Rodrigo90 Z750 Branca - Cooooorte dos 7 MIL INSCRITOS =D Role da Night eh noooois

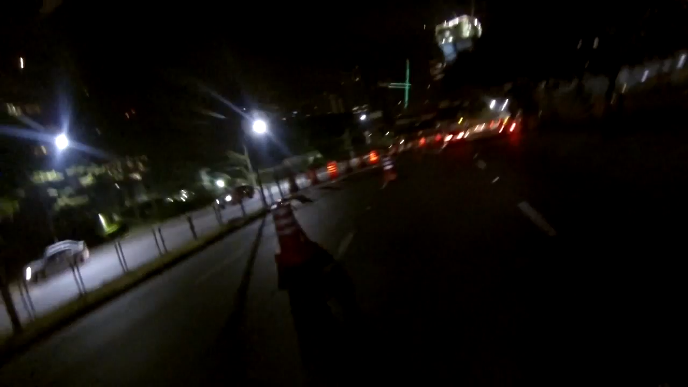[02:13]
Ah, não, molhou. Fecharam o bagulho aí? Aí não vai.
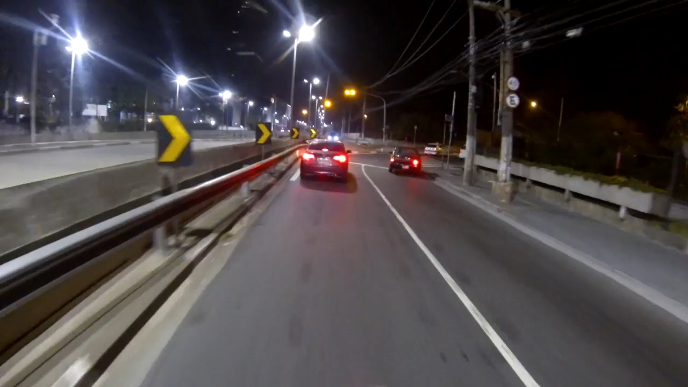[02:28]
Vou ter que dar uma volta do cacete agora. Oi? Aqui vai, será? Vai, então. Vamos lá, caralho. Que outro? Ah. Sei lá, tô perdido, porra. Cá. Ah.